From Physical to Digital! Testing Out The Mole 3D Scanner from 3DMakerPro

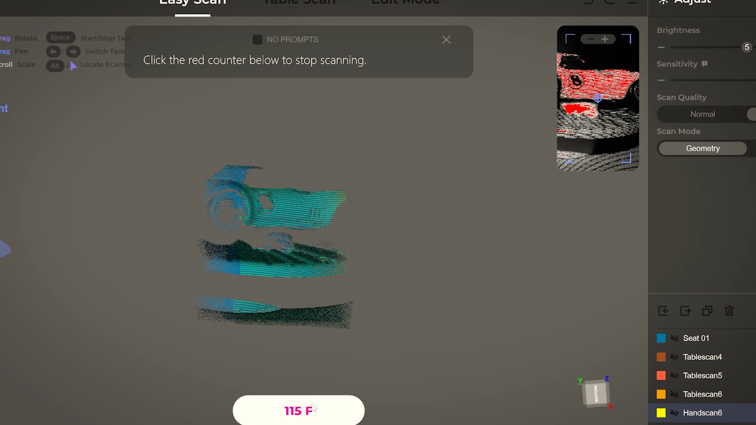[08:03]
some custom side pipes for the 68 corvette after a quick scan I was able
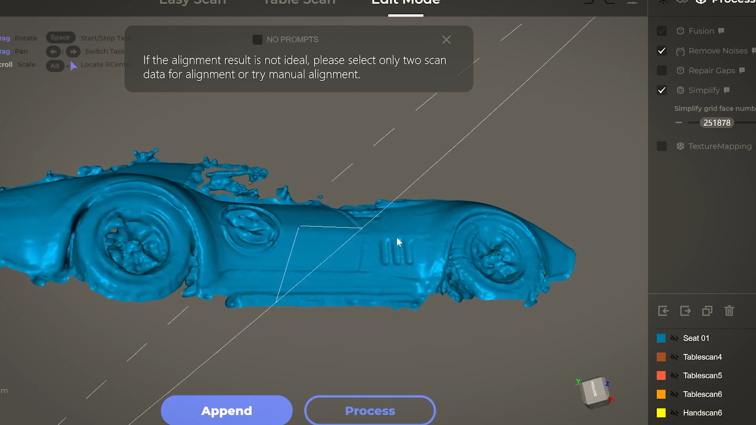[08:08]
to export the mesh as a